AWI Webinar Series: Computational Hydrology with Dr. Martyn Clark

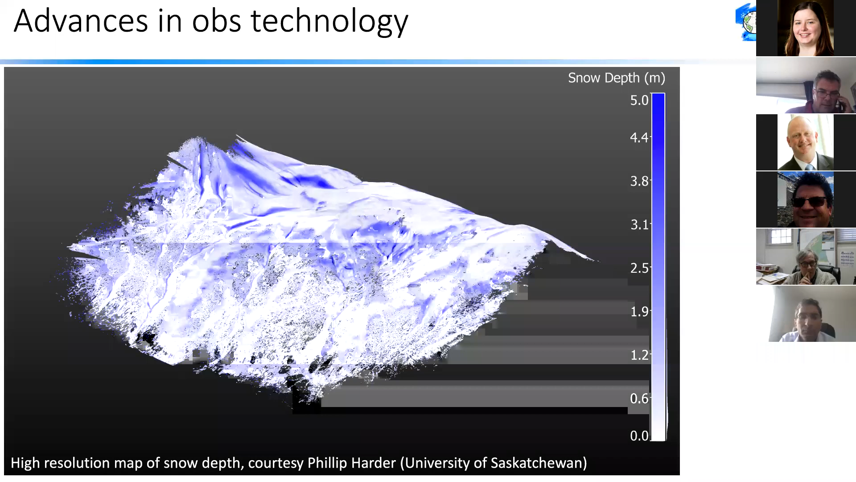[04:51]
really detailed maps, of the spatial variability in snow across mountain catchments. We build models.
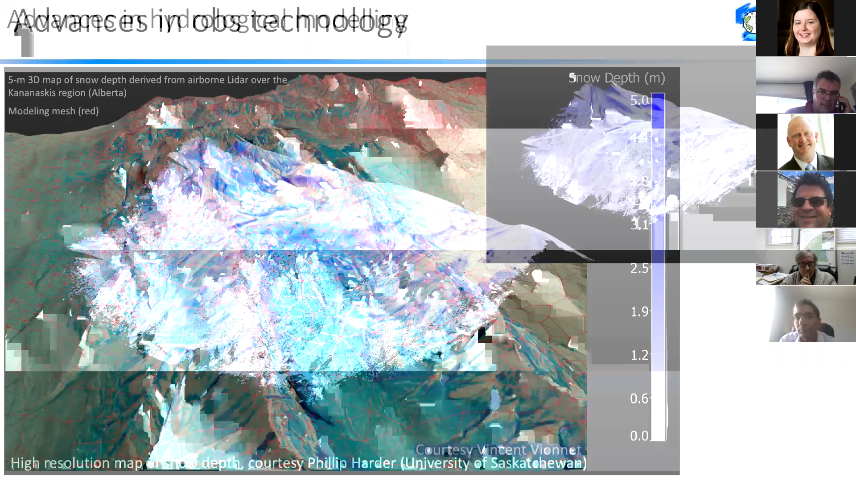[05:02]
This is work from Chris Marsh and Vincent Vianney, where we've got advanced next generation modelling systems to explicitly model the snow drifting processes and then